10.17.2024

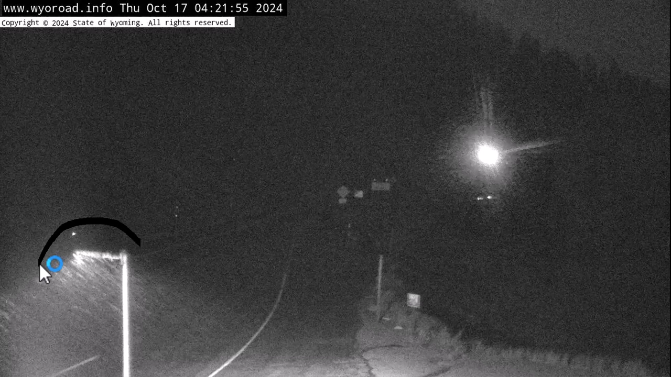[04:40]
Yes, in the light. You see that right there? That is precipitation. Raining and snowing up there will be turning to snow soon.